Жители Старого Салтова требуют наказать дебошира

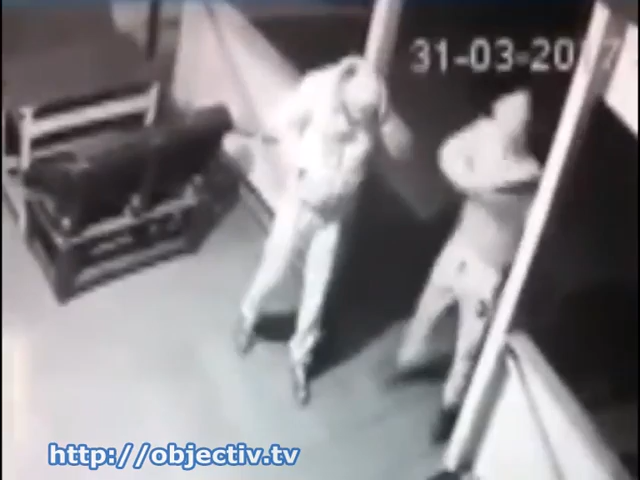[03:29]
Камера над выходом из кафе зафиксировала, как мужчину бьют по голове. Собрались идти домой. Вышел, подкрыл сигарету, получил голову. Возле кафе.